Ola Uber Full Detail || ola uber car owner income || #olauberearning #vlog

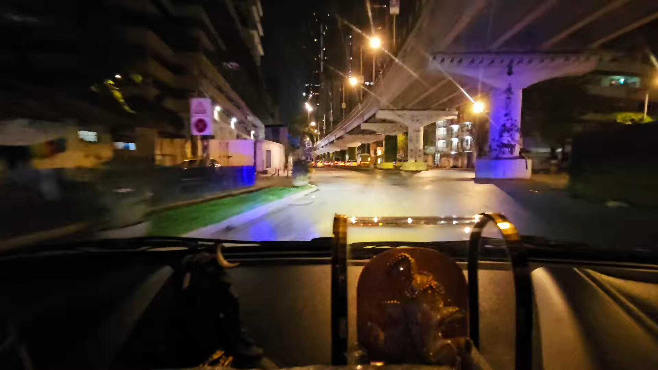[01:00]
सब्सक्राइब करता है यह देखो जहां से मुझे बोकिंग लगा था वन वर्ड सेंटर लोवर इस तरह से एक बुकिंग
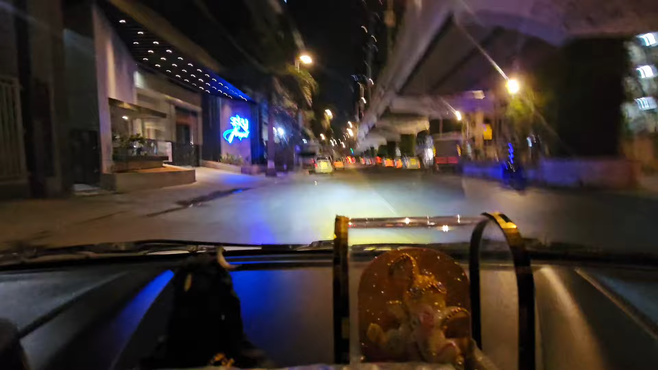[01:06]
हुआ यह इसका ही बगेरा पुरा मस्त एरिया है सुबह के टाइम तो यहां फट्टे ट्रैपिक होता है बाई एक बुकिंग आई है फ्रेंट्स